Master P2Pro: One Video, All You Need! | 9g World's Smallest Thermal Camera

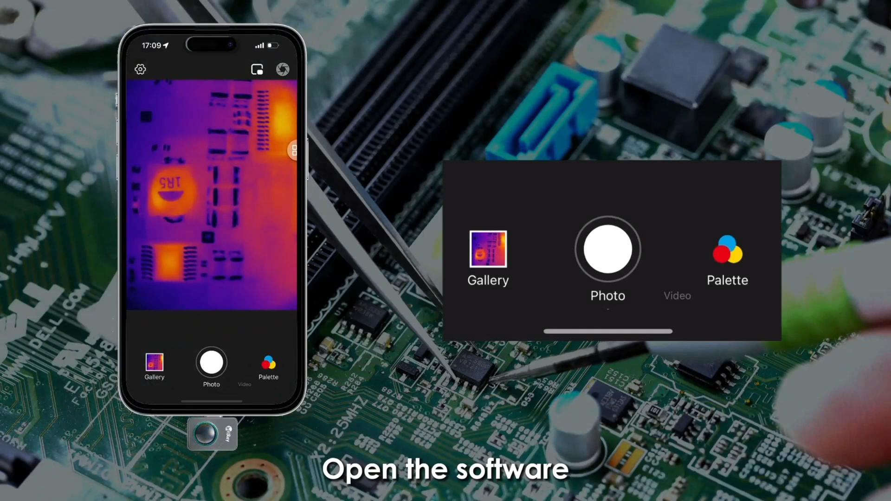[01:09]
Here, we can see the image capture and video taking functions,
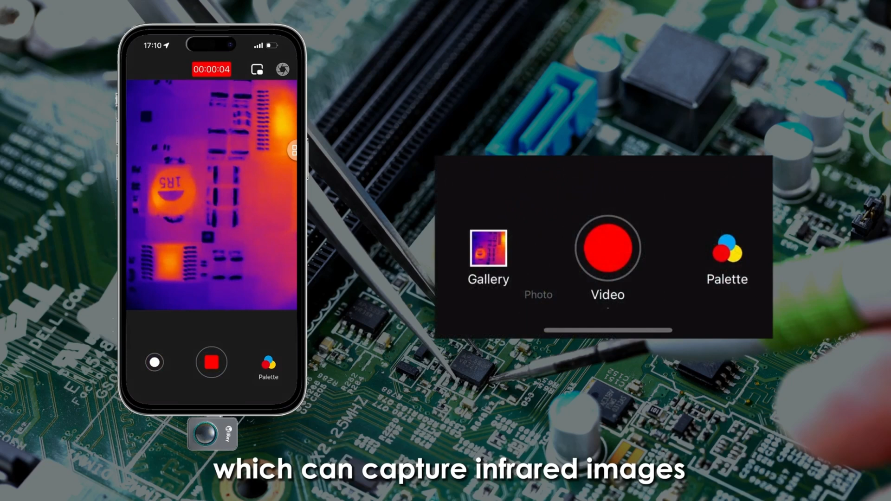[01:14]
which can capture infrared images and videos and store them directly in the library below.
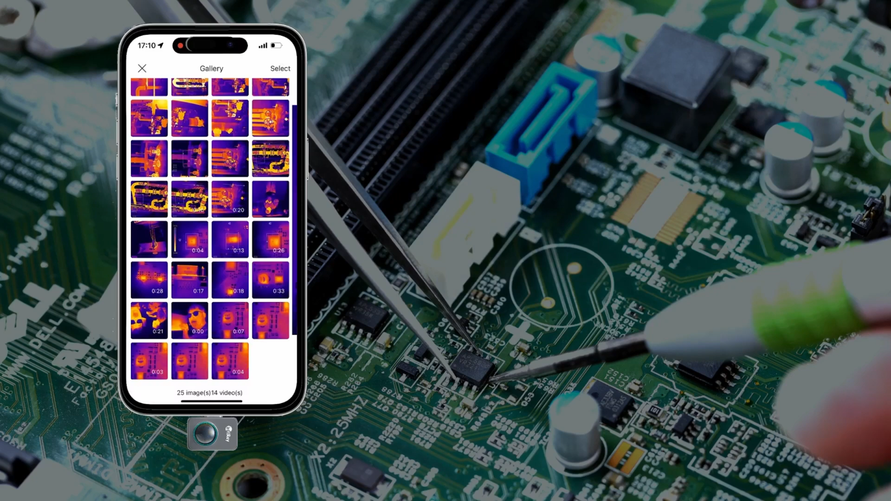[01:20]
The palette on the side offers 11 different pseudo-colors to choose, providing a wide variety of choices.
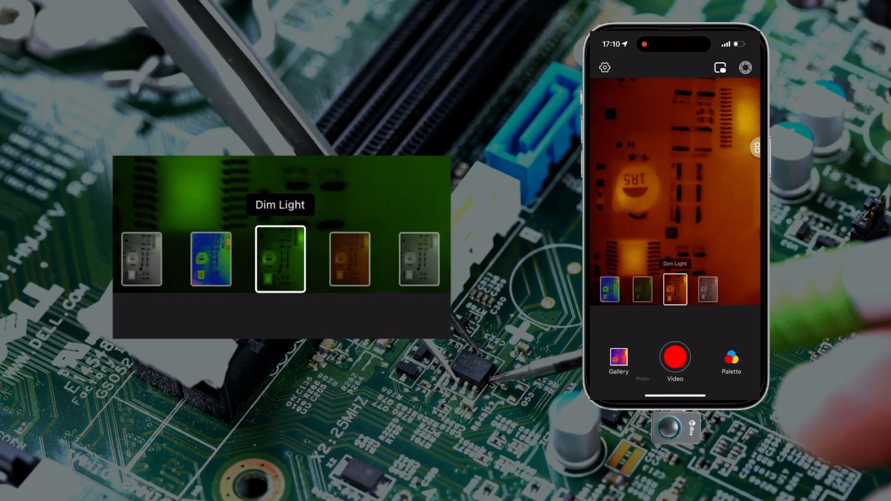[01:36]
The screen showing thermal images has a floating ball with five functions in total.
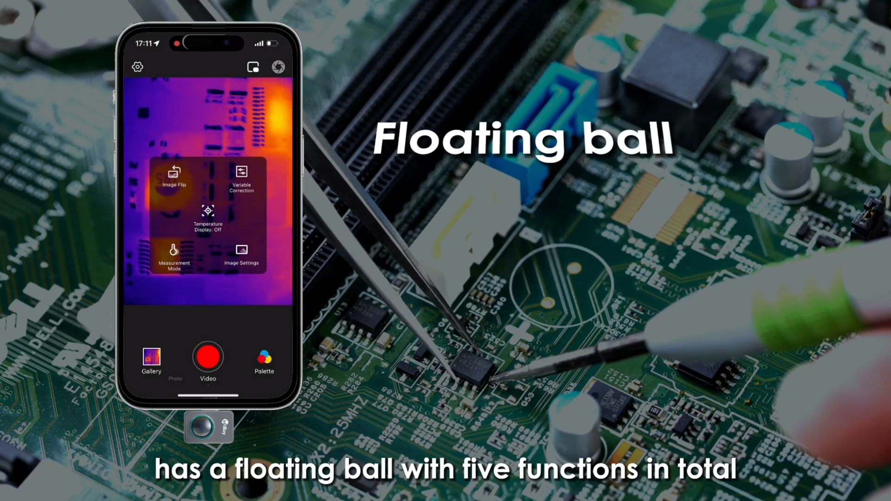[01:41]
The temperature display switch, located at the center,
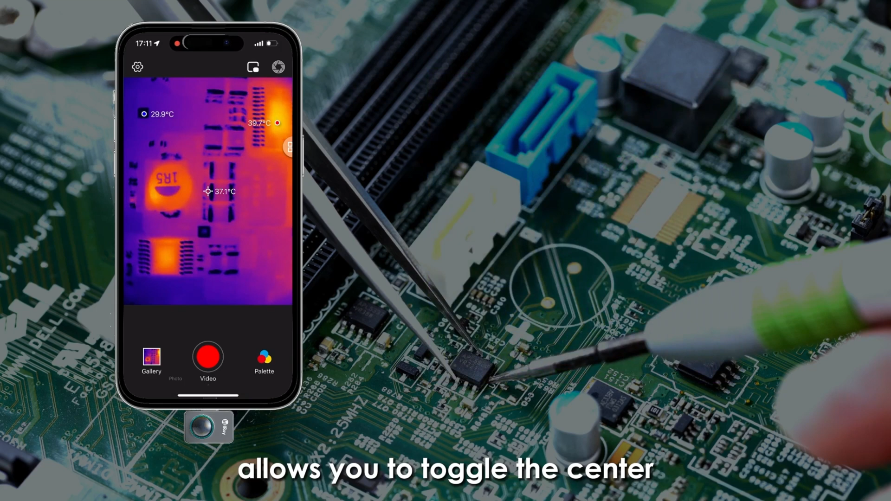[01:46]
On screen: spot 37.1°C
allows you to toggle the center and high-low temperature display on or off.
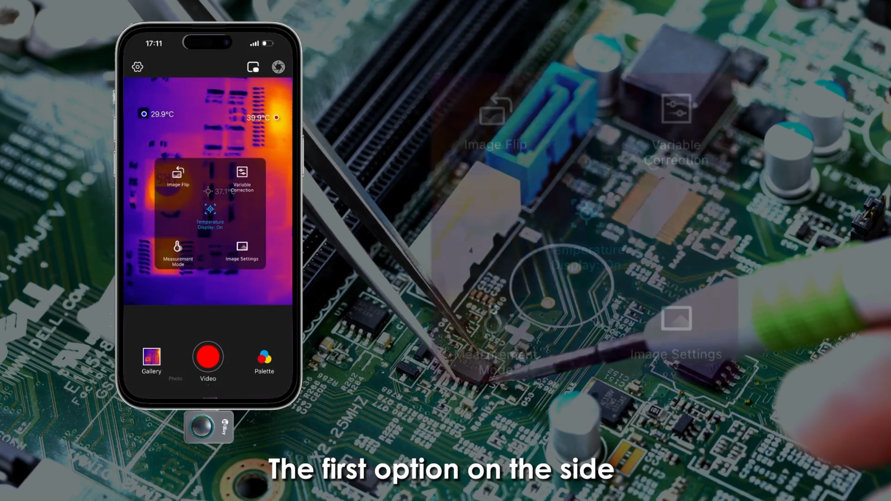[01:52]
The first option on the side is the image flip angle setting, which allows you to flip and rotate the image by any angle of 90 degrees.
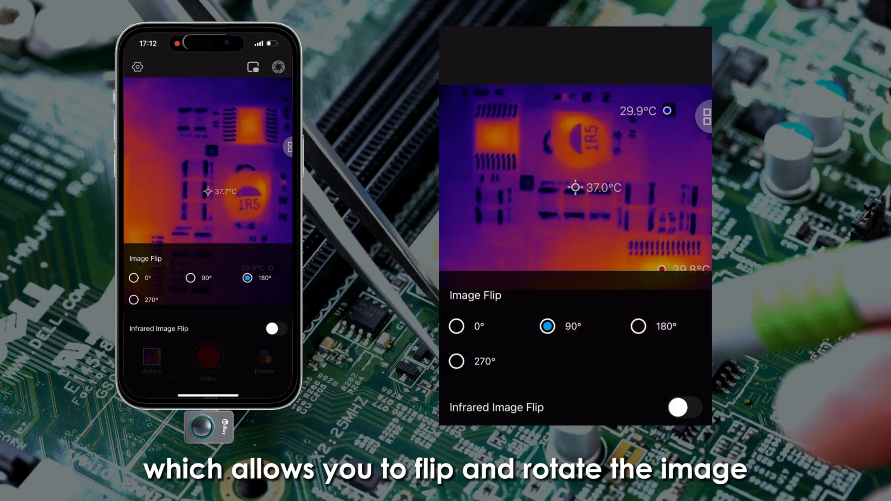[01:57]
The second option is the environmental variable correction,
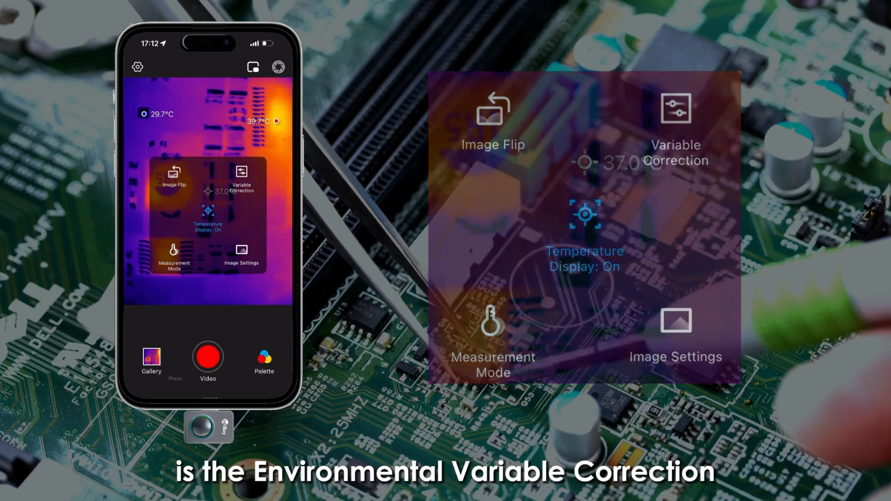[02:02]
where you can modify the settings for emissivity, ambient temperature,
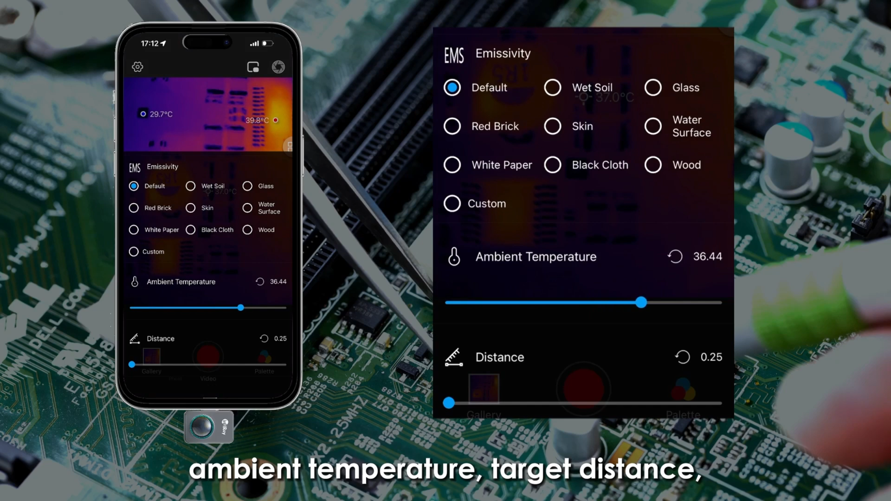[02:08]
target distance and other parameters based on your specific needs.
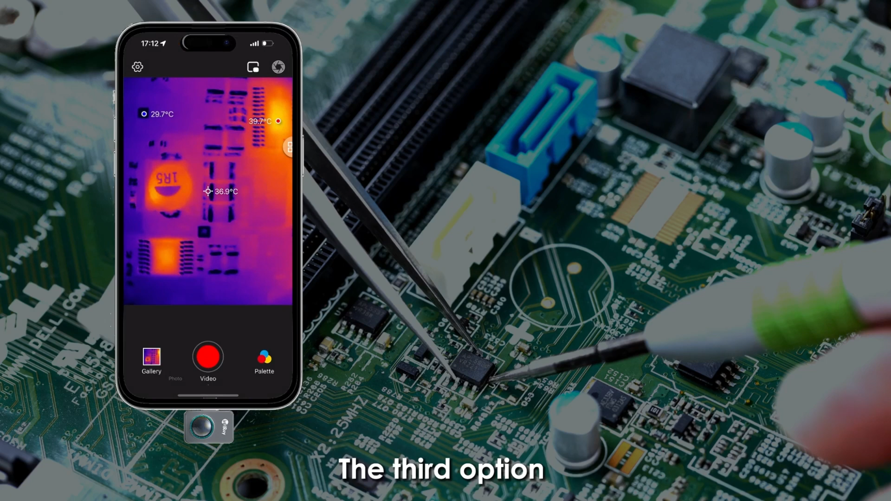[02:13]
On screen: spot 36.9°C, max 39.7°C
The third option is the measurement mode, where you can select either the high-quality or wide-range option according to your actual needs. This can provide an ultra-wide temperature measurement
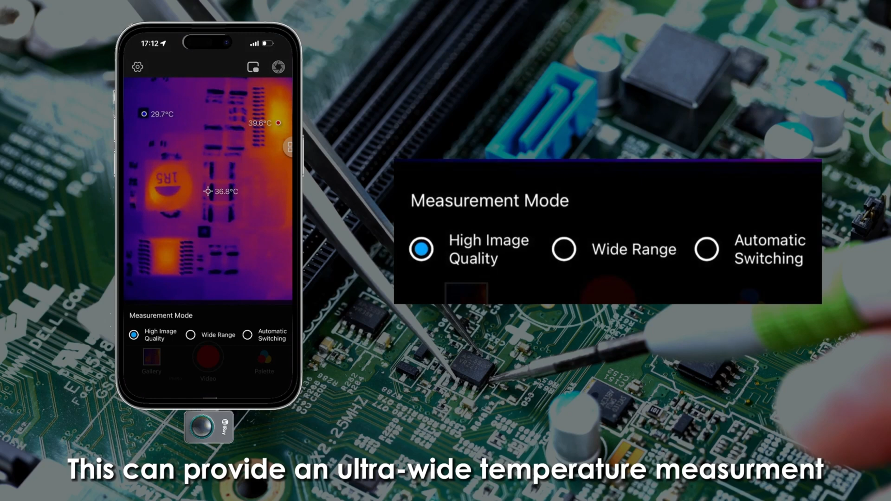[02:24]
On screen: spot 36.8°C
range of minus 20 degrees to 600 degrees Celsius.
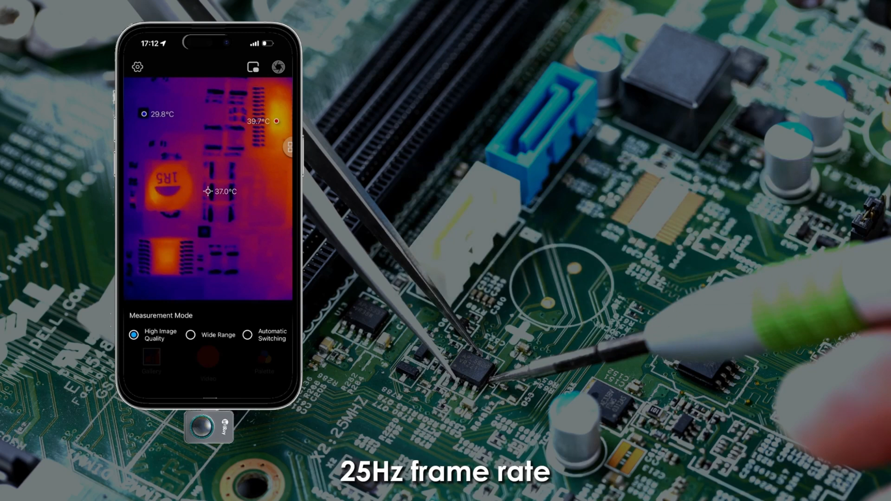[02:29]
On screen: spot 37.0°C, max 39.7°C
25 Hz frame rate ensures smooth temperature readings and minimal flickering.
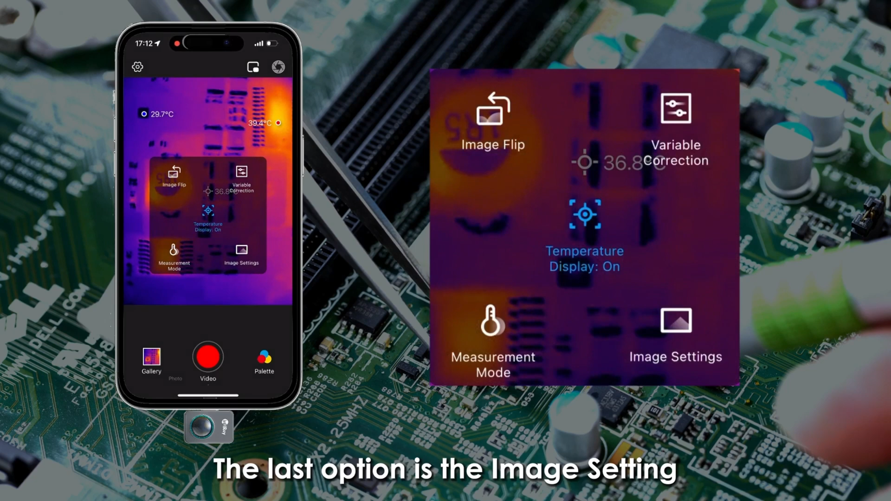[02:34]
The last option is the image setting, which can adjust the image brightness and contrast.
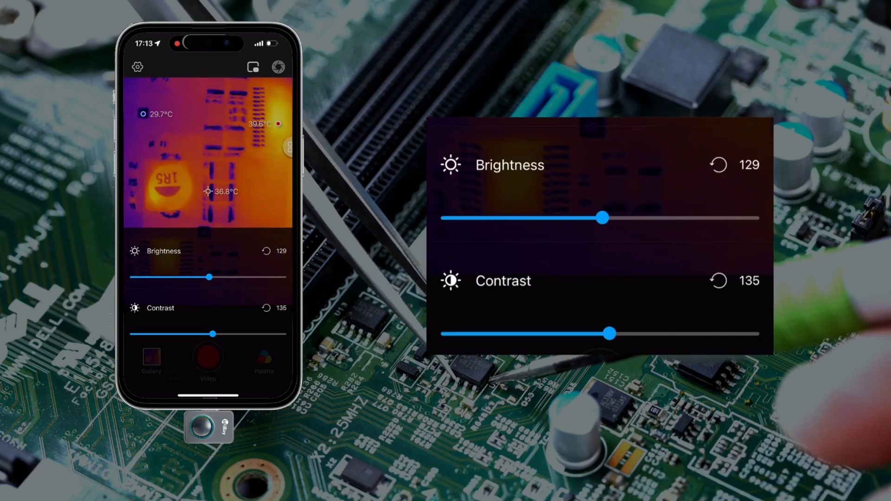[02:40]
This is the image refresh button.
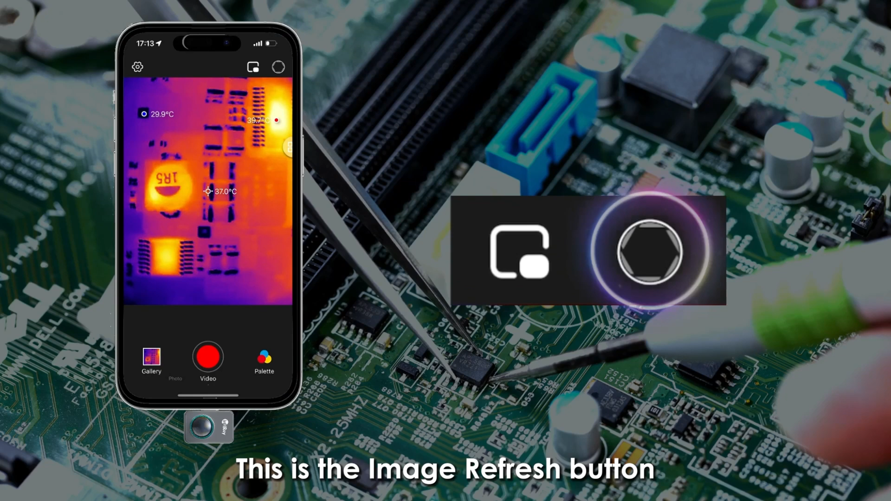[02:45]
On screen: spot 37.0°C
When the image quantity decreases, you can click this button to refresh the image.
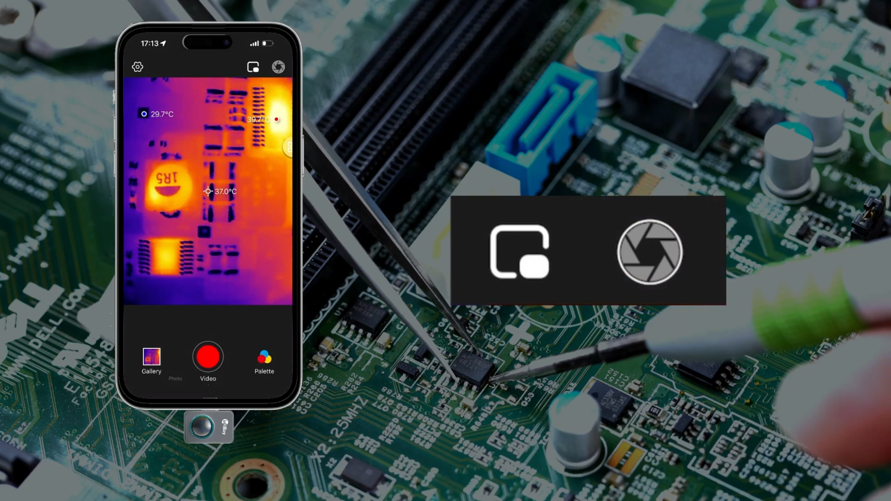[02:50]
On screen: spot 37.0°C
The visible light image button allows you to open the phone's camera to view the corresponding visible light image. Turn on the settings option. Where you can see the first option is the professional measurement mode.
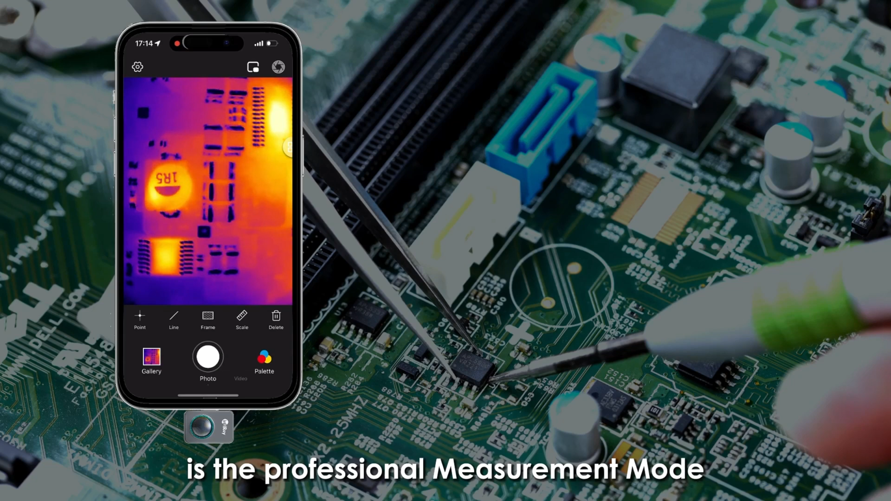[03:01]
When turned on, more professional measurement tools will be available on the home screen. The first tool is the point temperature measurement,